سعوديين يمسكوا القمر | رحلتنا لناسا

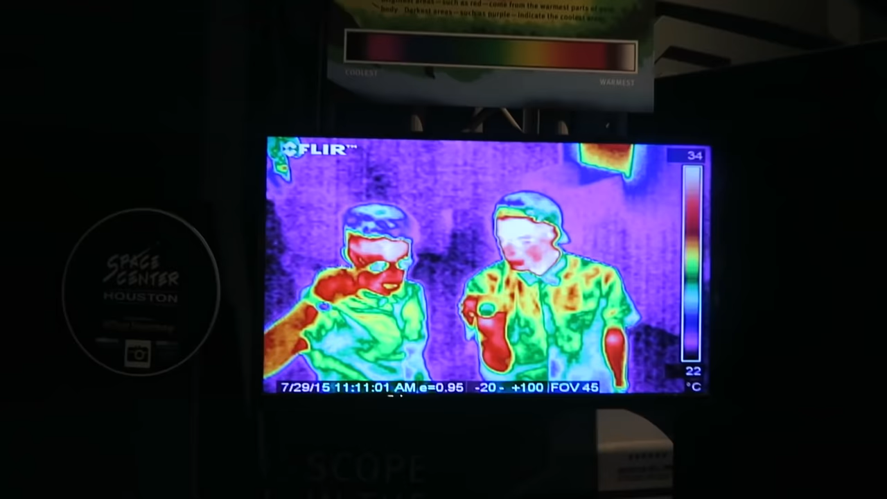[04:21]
On screen: scale top 34°C, scale bottom 22°C
الاحمر مرة حار، شعري مرة بارد، والله شوف من جوا حار، شوف.